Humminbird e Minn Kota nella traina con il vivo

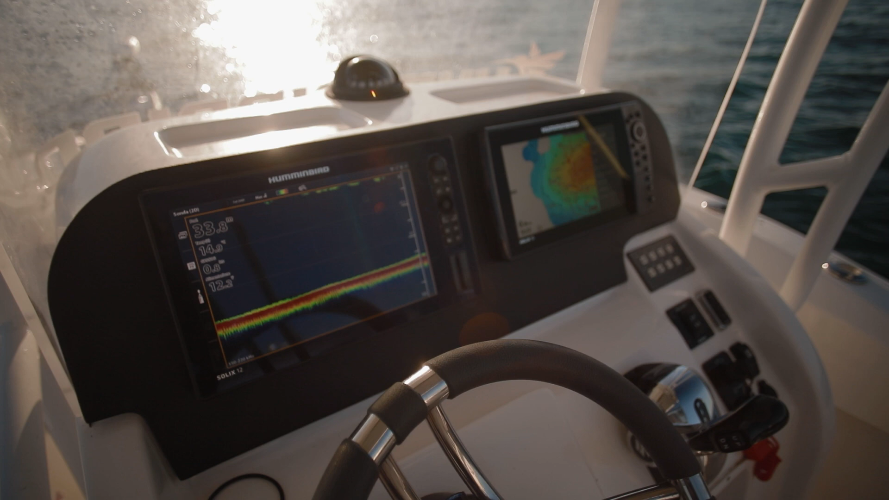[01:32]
La famiglia Helix inoltre si allarga e infatti è stato introdotto un nuovo
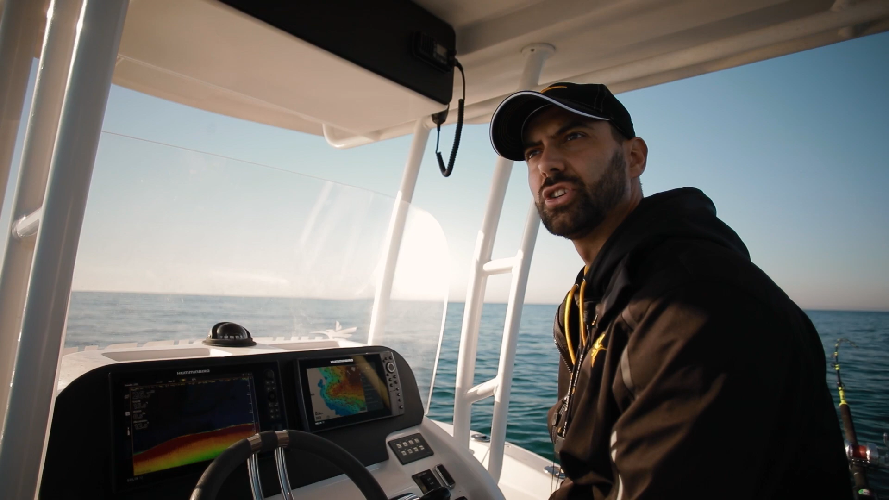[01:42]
Per la gamma Solix è invece stato introdotto un processore dual
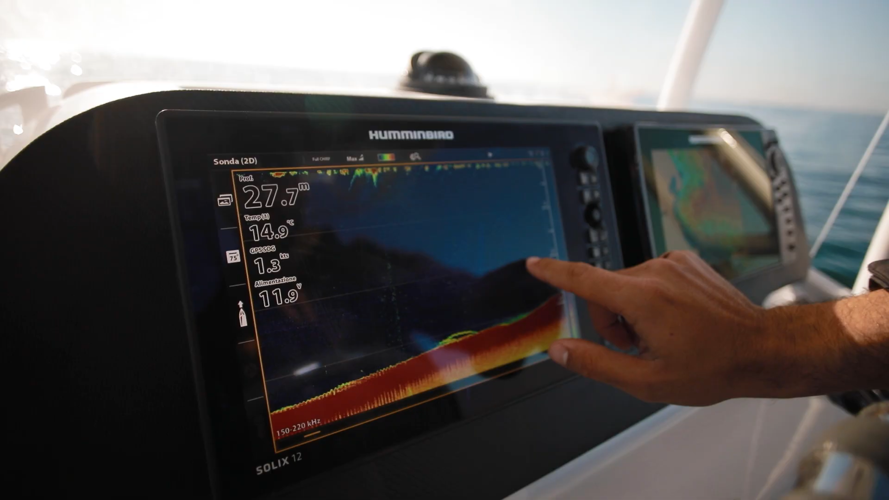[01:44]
core che rende lo strumento molto più veloce sia
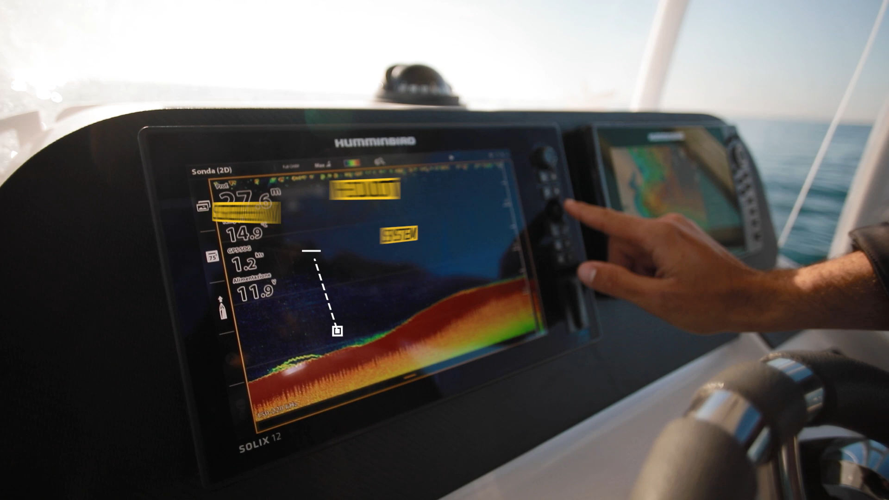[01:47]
per la sua gestione a livello touchscreen che tramite i tasti.
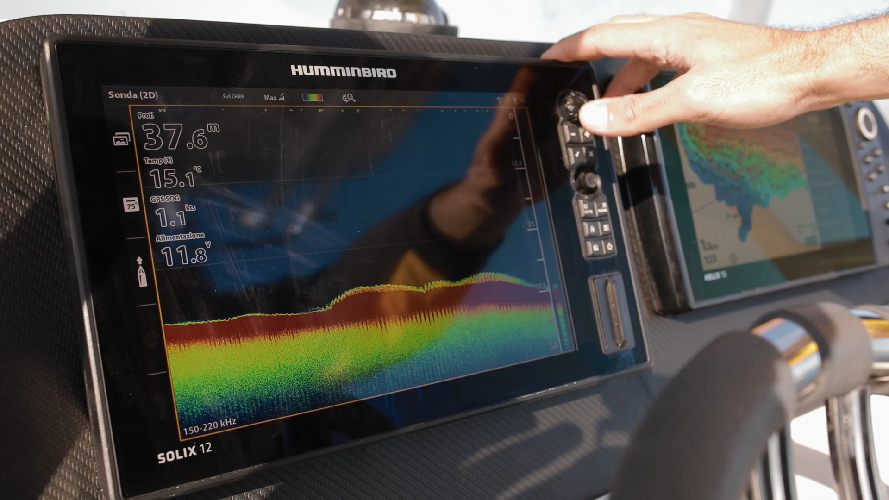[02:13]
On screen: depth 37.6 m, water 15.1°C, speed 1.1 kn
il Mega Down Imaging Plus e il Mega 6D Imaging Plus.
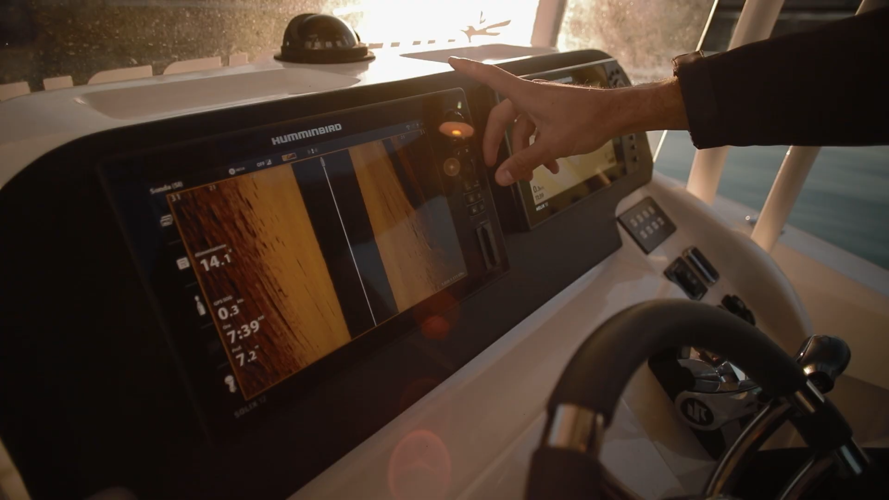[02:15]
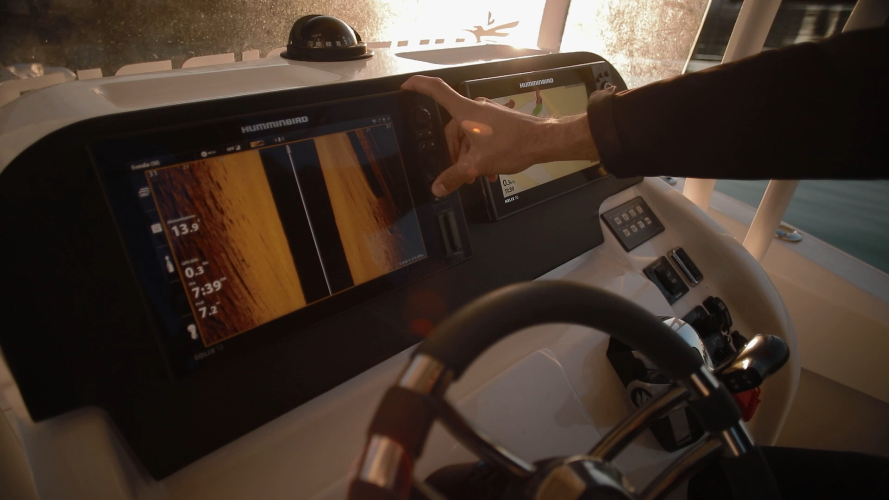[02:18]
Mentre per l'Helix abbiamo deciso di montare un trasduttore da poppa dual spectrum.
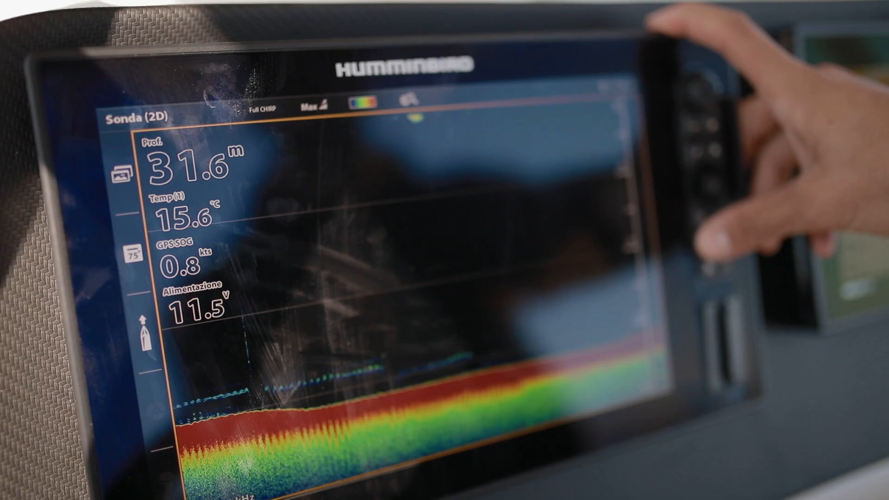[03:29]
On screen: depth 31.6 m, water 15.6°C, speed 0.8 kn
Per prima cosa andiamo su Impostazioni
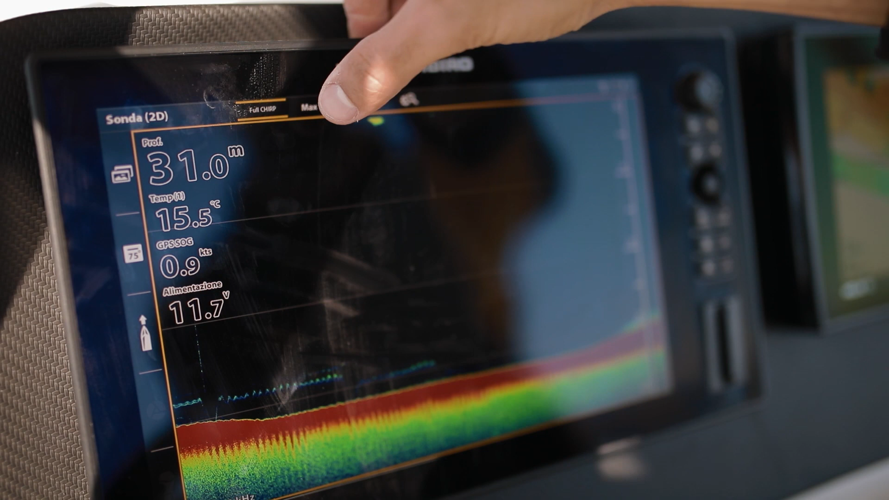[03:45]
On screen: depth 31.0 m, water 15.5°C, speed 0.9 kn
A seconda dello spettro che andremo a scegliere avremo sempre frequenze alte, ma varieranno andando ad aumentare o ridurre il cono.
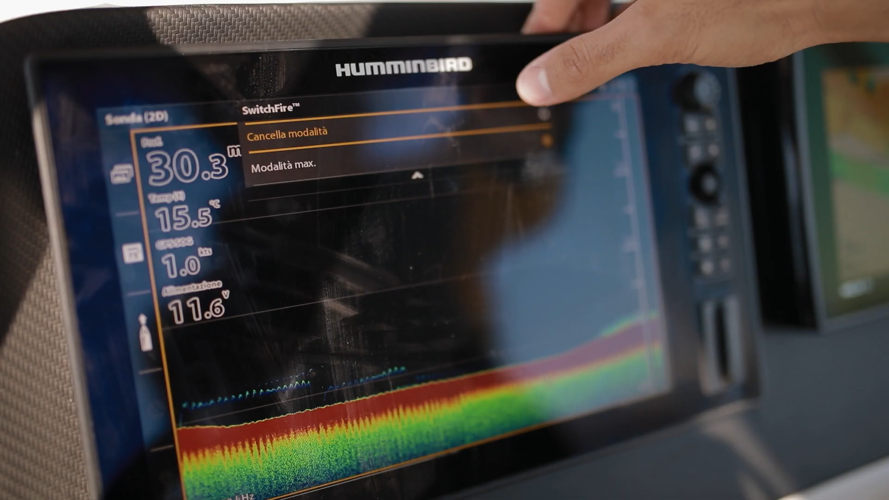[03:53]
On screen: depth 30.3 m, water 15.5°C, speed 1.0 kn
E un'altra voce che dovremo andare a modificare sarà lo Switch Fire impostando la modalità su Massima.
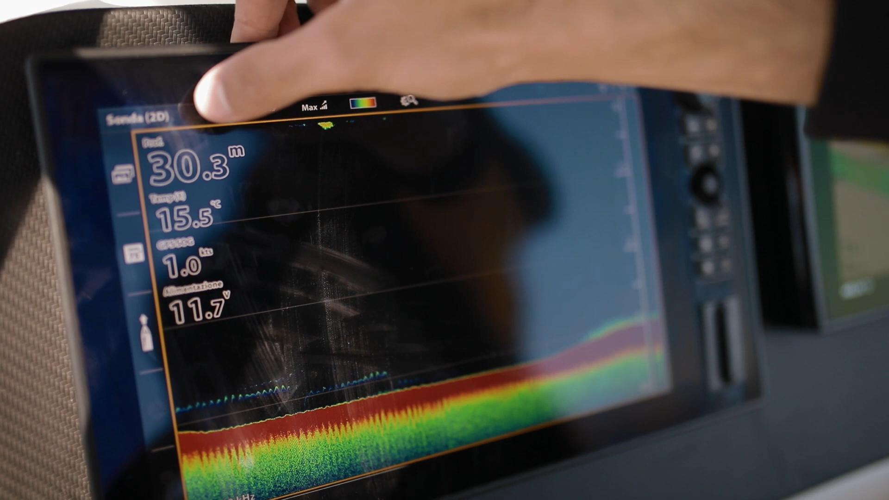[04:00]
On screen: depth 30.3 m, water 15.5°C
Aprendo il menu a tendina Sonda 2D possiamo andare a modificare la sensibilità, il contrasto e la velocità di riferimento. Solitamente è consigliato lasciare contrasto e velocità di riferimento come viene impostato di default,
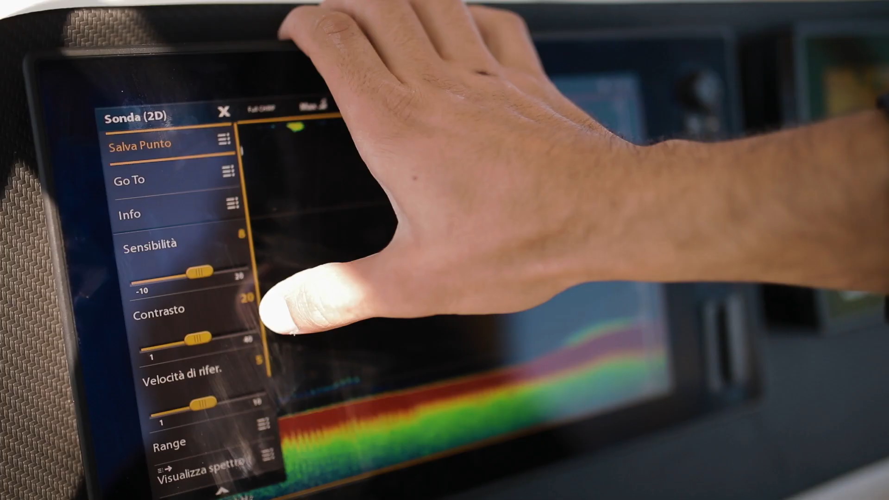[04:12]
ossia 20 per il contrasto e 5 per la velocità di riferimento.
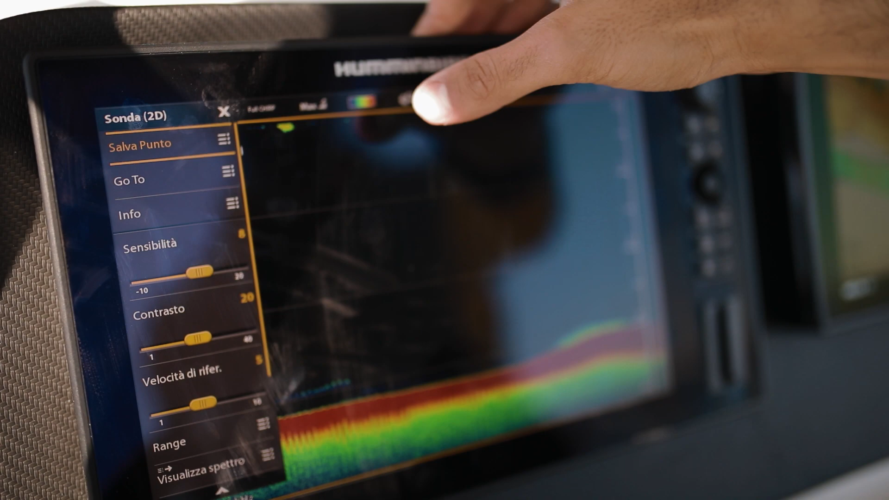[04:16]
Mentre per la sensibilità andremo ad alzarla e ad abbassarla a seconda delle profondità a cui andremo a pescare e delle condizioni che ci troviamo.
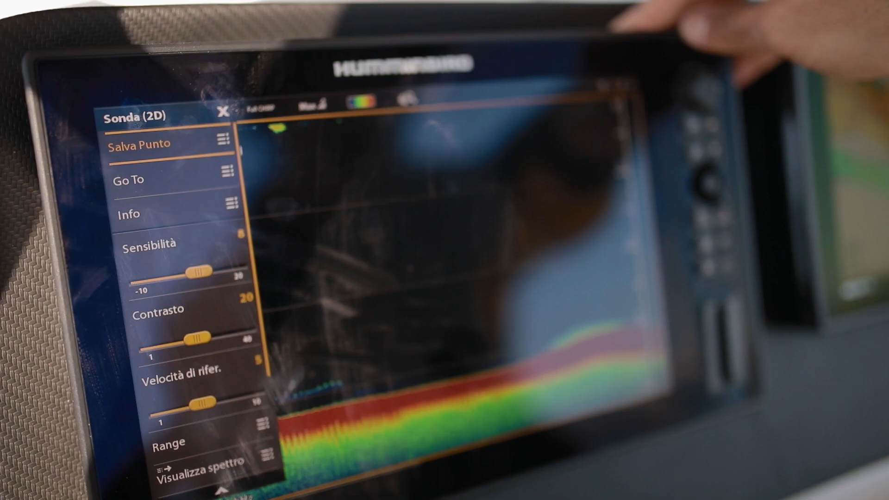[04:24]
Una volta fatto questo andremo a modificare la paletta dei colori. Io solitamente tendo a pescare con un colore scuro, ad esempio la paletta numero 6.
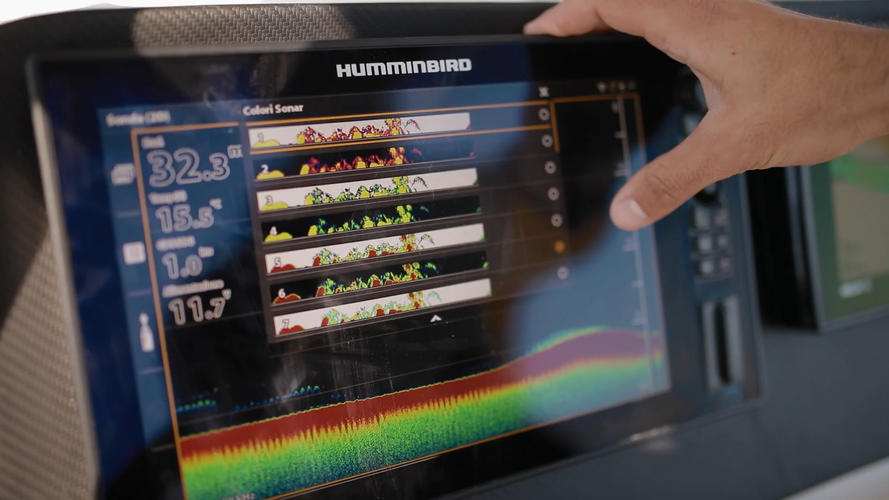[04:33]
Questo tipo di colore ci permette di avere una buona separazione dei target e di distinguere bene le marcature dei pesci dal fondale.